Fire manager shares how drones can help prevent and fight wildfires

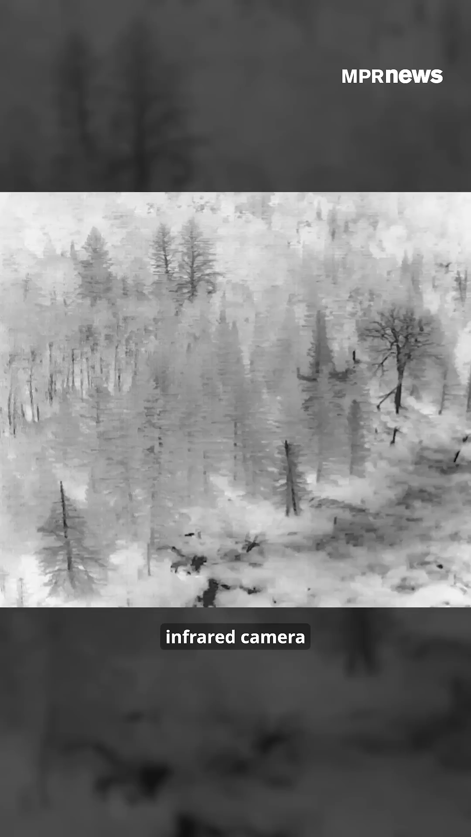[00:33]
infrared camera that can give us visibility to keep the drone out of danger and still provide some really amazing products